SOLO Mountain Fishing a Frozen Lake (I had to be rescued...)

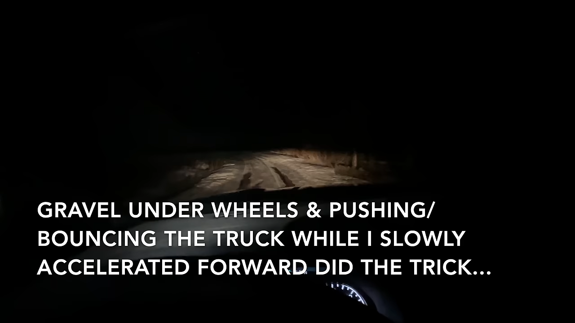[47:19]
got her busted loose so i'm just gonna park uh right here we're gonna check out there's another spot uh further up here where turning around should be a little bit easier guys
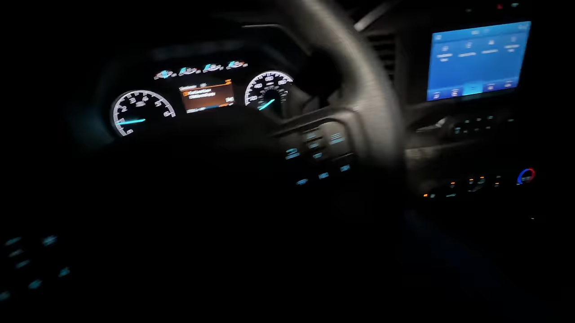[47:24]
teamwork having neighbors having friends very important don't think you can just solo everything
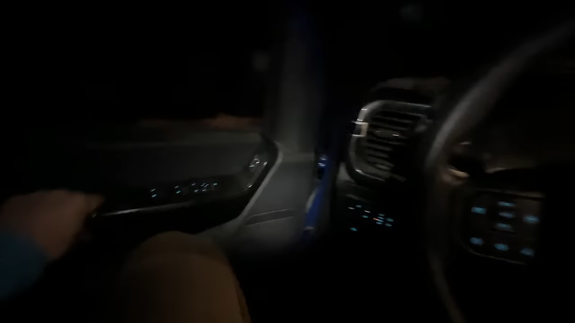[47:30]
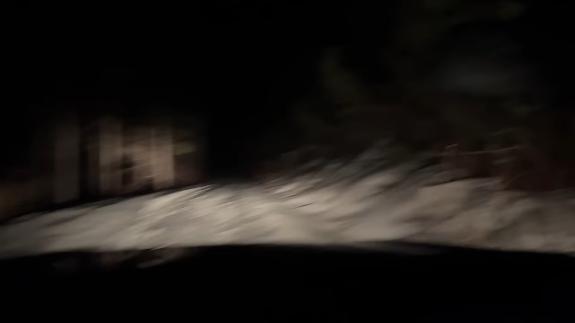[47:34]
uh they are following right now we're going through some
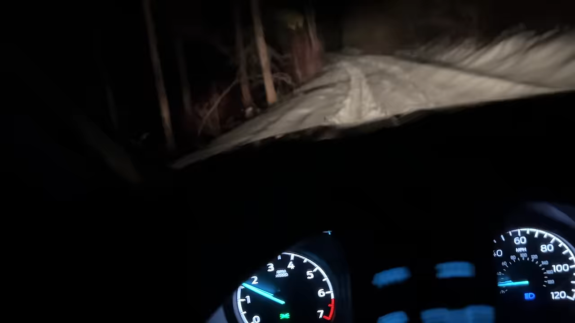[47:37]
pretty deep stuff we cannot stop
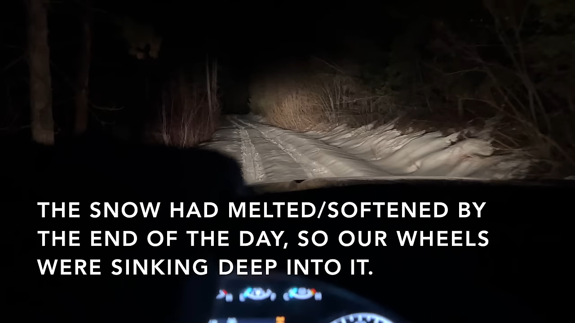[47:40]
oh my goodness guys we got to keep that momentum going to get out of here i'm actually
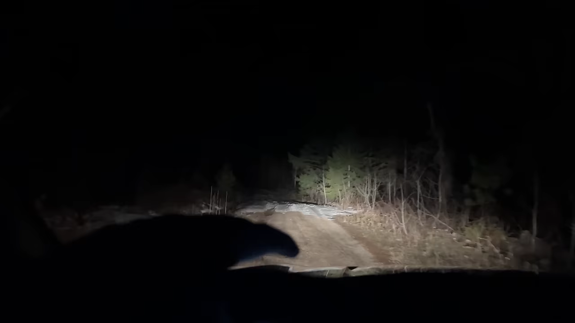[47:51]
that was the most ridiculous deep snow that we that i've ever just driven through almost got stuck several times uh we're now facing downhill on a safe spot so i'm gonna go ahead and check in with them we just barely barely made it out of here that was absolutely insane